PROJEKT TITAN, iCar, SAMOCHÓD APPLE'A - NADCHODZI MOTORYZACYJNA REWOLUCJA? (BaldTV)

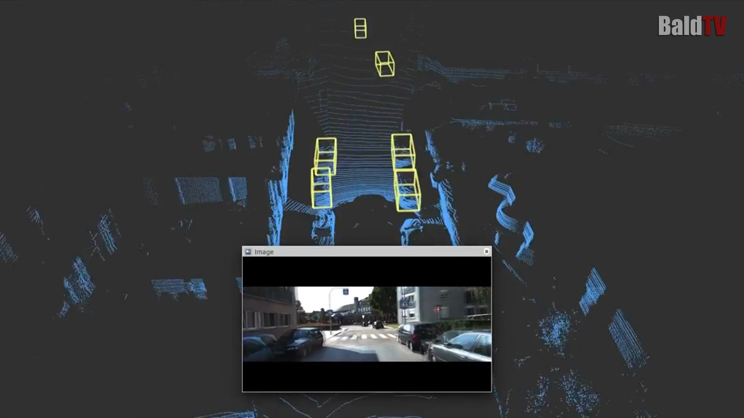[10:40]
który wykorzystuje splotową sieć neuronową do wykrywania trójwymiarowych obiektów przy użyciu lidaru.
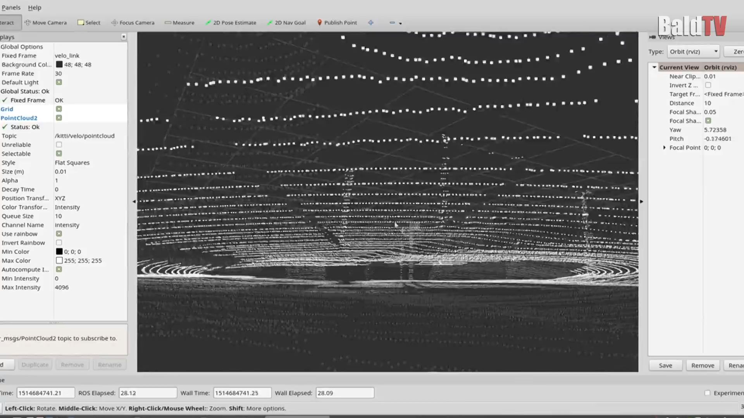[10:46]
Lidar to urządzenie działające na podobnej zasadzie jak radar,
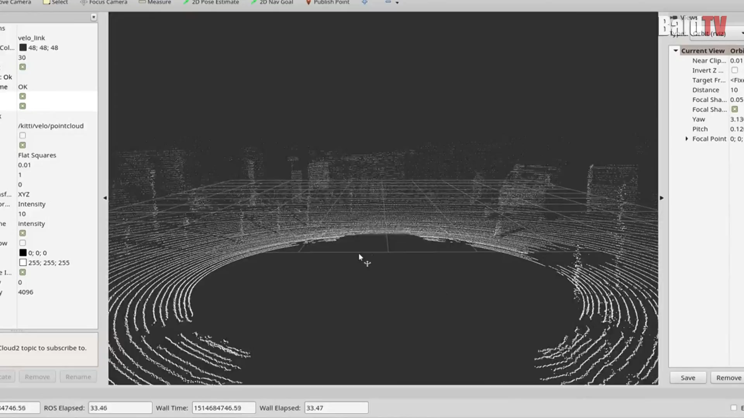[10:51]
ale wykorzystujące światło zamiast mikrofal.
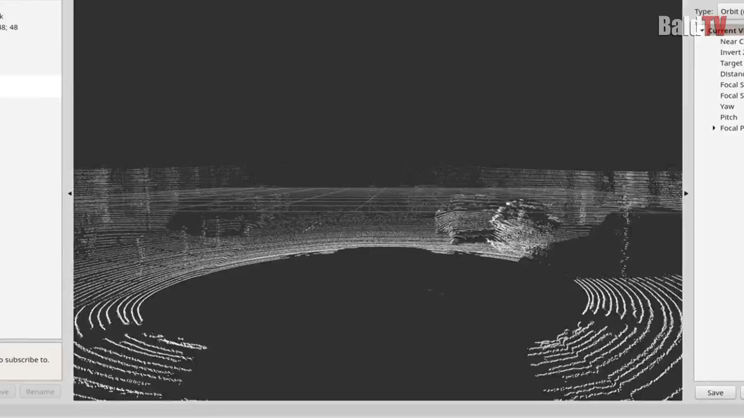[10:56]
Urządzenie jest połączeniem lasera z teleskopem i charakteryzuje się wysoką rozdzielczością.